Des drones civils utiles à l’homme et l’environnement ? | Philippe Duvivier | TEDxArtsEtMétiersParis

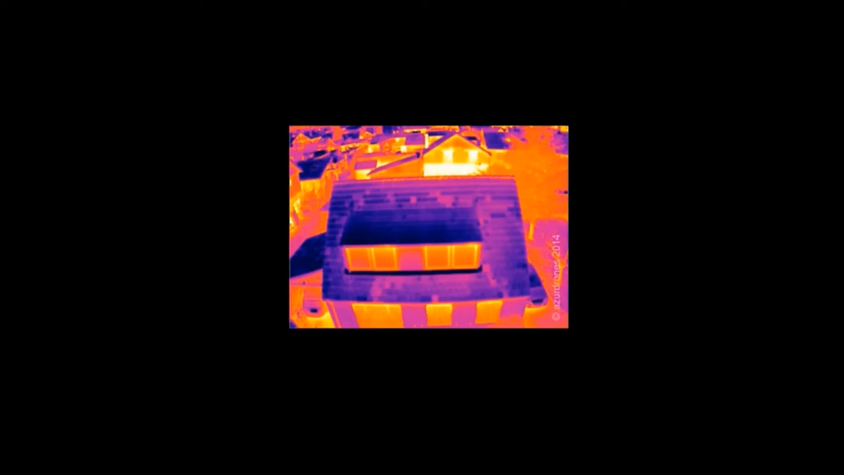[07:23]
les défauts d'isolation d'un bâtiment. Impact environnemental. On isole mieux.